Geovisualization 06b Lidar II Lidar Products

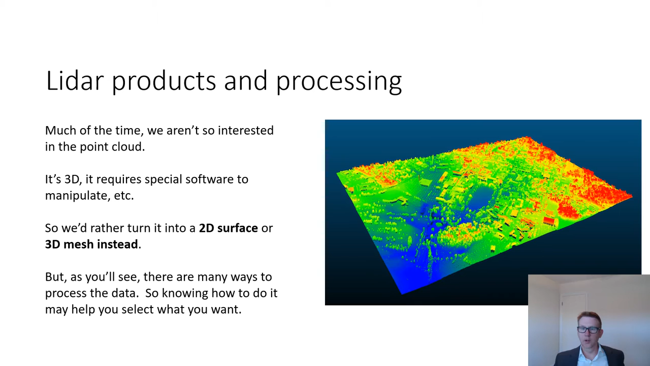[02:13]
In the notebooks that accompany the lecture, you'll learn a little bit about how to make some of these things yourself. And we'll talk about some of that stuff in lecture as well, too. So with that, we will go ahead and get started. So the national map is one great source for LiDAR data.
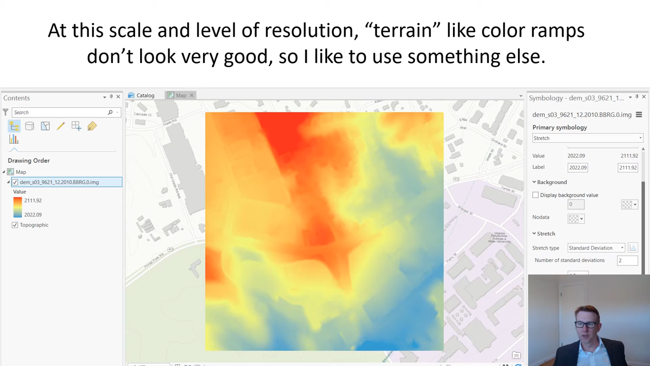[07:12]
So a lot of the stuff we're going to talk about right here builds on the terrain lecture that we covered. If you have time to kind of go back and look at your notes, if this stuff doesn't make sense, I'll try to explain it as well as I can as we go on here. But this all builds about stuff on stuff that we've already discovered or covered. By the way, this is kind of interesting. If you download stuff from the national map, most of that stuff is going to be registered in meters. For all I know, that's a requirement for them. That would make sense. Stuff you're going to download more locally. And by locally, I mean here at the state level or the county level. That could be elevation units for LIDAR could be either feet or meters.
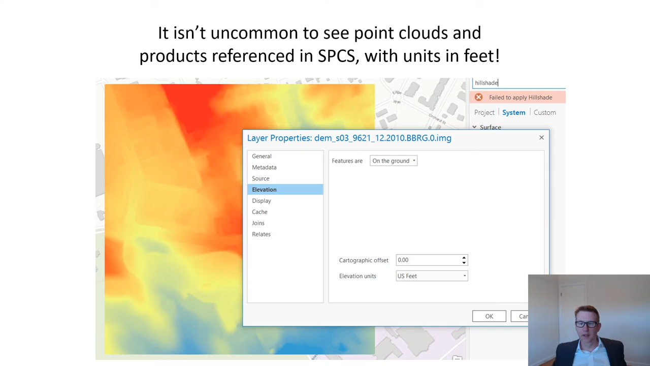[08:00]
Just kind of know what you're looking at. And it's pretty easy to pull up the metadata and just take a quick look. So one thing we can do to visualize this land area is to just apply a simple hillshade. So you've you've done this before in the terrain lecture and simple map operation. This should be pretty old hat at this point. If you if you are playing along and you did download a LIDAR DEM, then then feel free to apply a quick hillshade and you can sort of see what I'm talking about. Again, this is an OK way to see the landscape.
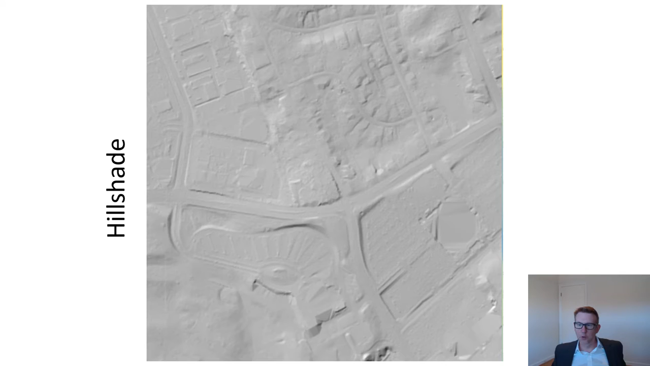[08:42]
You can you can definitely make out features more easily than on the just sort of color ramped elevation model. Pretty easy to see roads. You can see building footprints. You can see lots of sort of interesting structures here. But there are other ways you can do it. So one thing you can do is you can apply a multi-directional hillshade. This is a really nice way. Again, probably better than the than the standard hillshade for reasons that we had talked about already. One of those being that tends to represent the shading more evenly. Whereas a hillshade, since it's sort of illuminated only from a single point source,
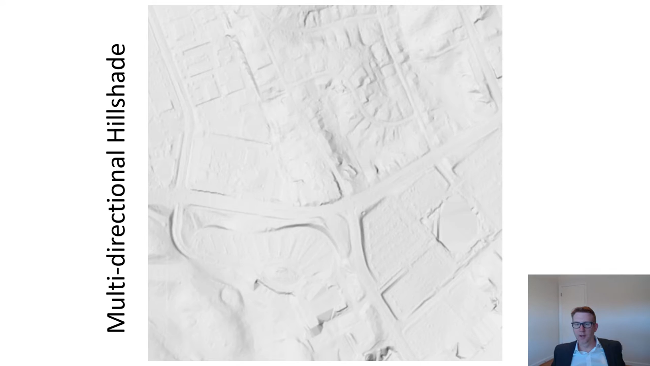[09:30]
That's generally clearer in a multi-directional hillshade. The other nice thing is that it has the sort of white background. So if you're going to overlay or draw things on top of it, that's that's just quite a bit nicer than if it's that that kind of ugly ish gray color on a hillshade. However, there are other ways to do it. I'm a big proponent of using slope shading for this stuff. I think it brings out a lot of interesting detail, sometimes too much detail. So things can start to look a little confusing. On the other hand, I think the roads pop out a little bit better. But really, it's sort of application specific. And there's some idiosyncrasy here.
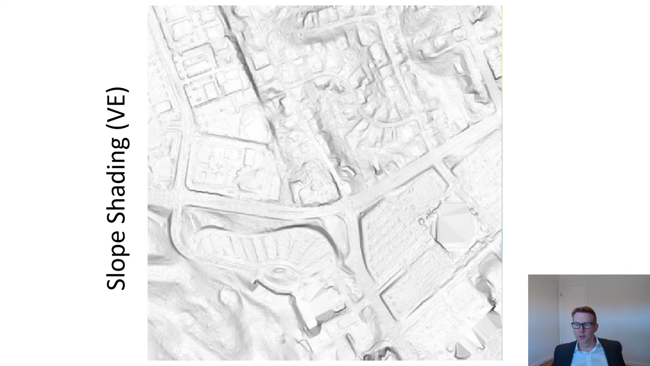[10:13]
Some people like one, some people like the other. There's sort of room to prefer different things. But even applying something like a vertical exaggeration using the z factor that we talked about on a multi-directional hillshade can often make more subtle features pop out really nicely. What we're looking at here is it is a DEM, right? It's a raster of elevation. It's certainly digital. So it is a digital elevation model. The kind of DEM that we're specifically looking at is called a DTM or a digital terrain model. In the past, there was really not much distinction between a DTM and a DEM.
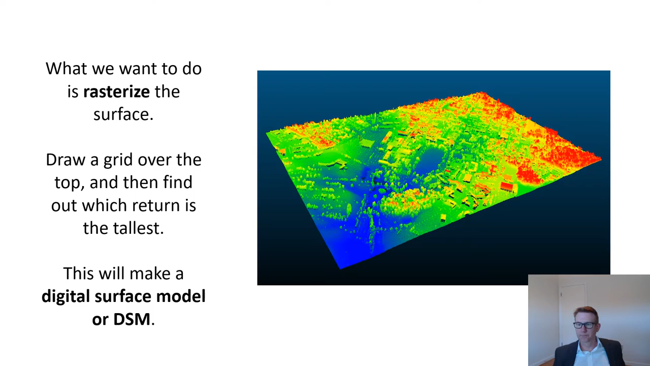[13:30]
All of that's gone. So all you get is sort of just a dome feature at the top. So it looks a little bit weird and we'll see some examples of that here in a second. This is an example of what that DSM looks like for Blacksburg. It's quite a bit more interesting than the DSM or sorry the DTM. The buildings pop out in kind of an interesting way. You can still see the color is still sort of well representing the shape of the land. You can kind of make out trees as kind of as these sort of features. It's a lot more interesting and a lot more informative. And yet it's still better probably to look at this stuff using other techniques.
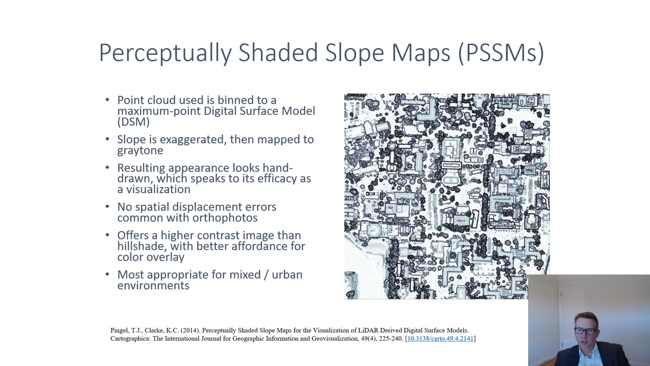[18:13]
I think is, is very, really useful. I think it's most useful in places that are sort of this mixed urban environment. It's a little less useful for things like, you know, natural terrain stuff. But still really, really, really helpful visualization of LIDAR data, in my opinion. This is an example of what that looks like on a really high resolution DSM.
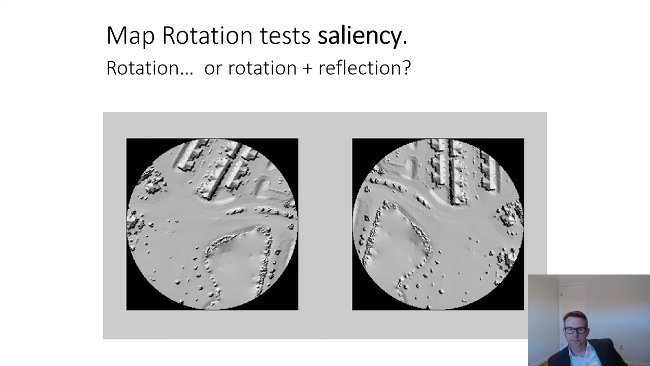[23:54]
And so the idea here is that the better the image, the more quickly you should be able to perform this task because you're more easily able to sort of pick out key points on each of the images. So that's one task. When you run the statistics on this, you get something that looks like this. So we tested these on a number of visualizations, but just to kind of keep things clean and clear.
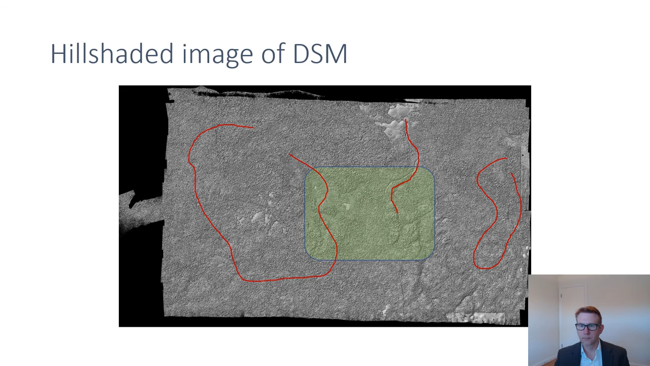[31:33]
All that's just sort of dense, dense forest. And you can probably also make out this road kind of moving through. This is the area that's highlighted that's El Pilar itself. So if we zoom in there, that's an example, just sort of a quick extraction again of the DSM.